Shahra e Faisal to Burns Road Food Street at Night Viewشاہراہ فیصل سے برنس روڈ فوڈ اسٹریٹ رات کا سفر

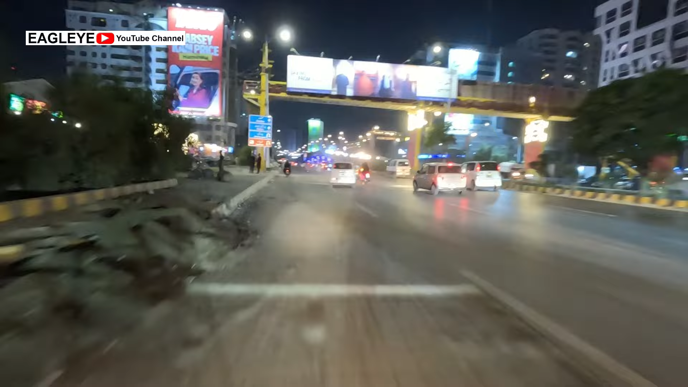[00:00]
तो ये है रात का मंजर शारा फैसल का।
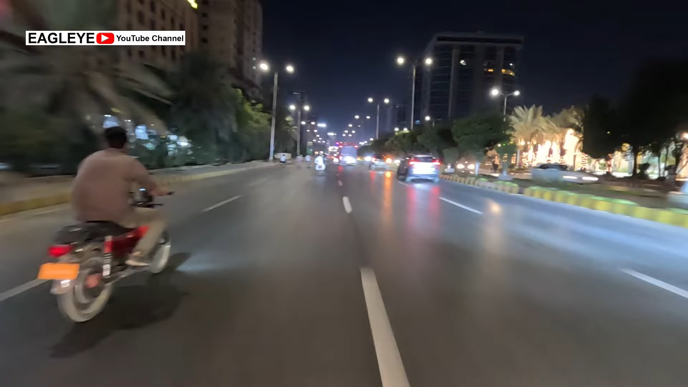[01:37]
आ गया नर्सरी, नर्सरी का इलाका ही है।
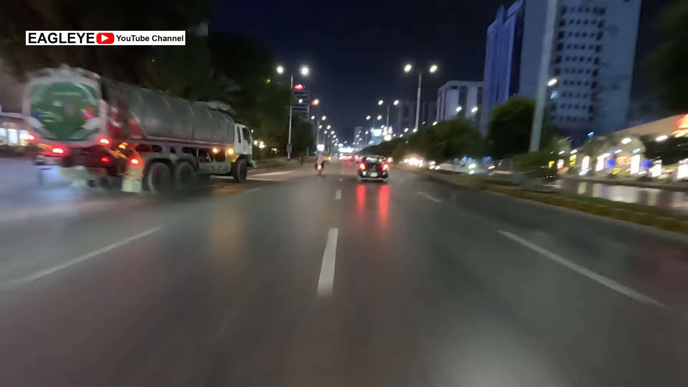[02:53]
अब आ गया FTC के करीब करीब का इलाका। FTC के पास जो इलाका है ना, वो है अल्लाह भला करे सिल्वर कॉलोनी।
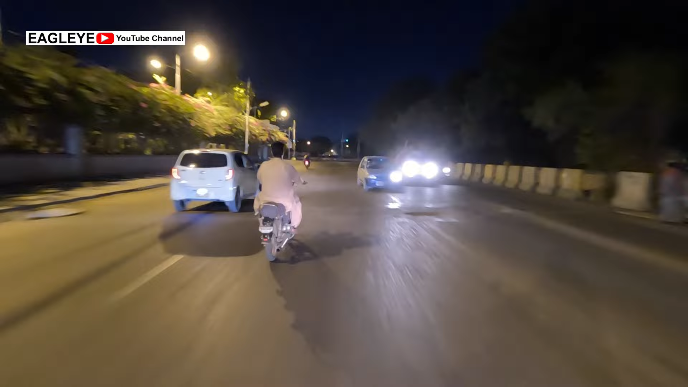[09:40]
चलो यहीं से चाहते हैं इजाज़त, क्योंकि आगे बहुत अंधेरा होगा। बंस रोड आने वाला है और हमने बंस रोड तक की बनानी थी वीडियो।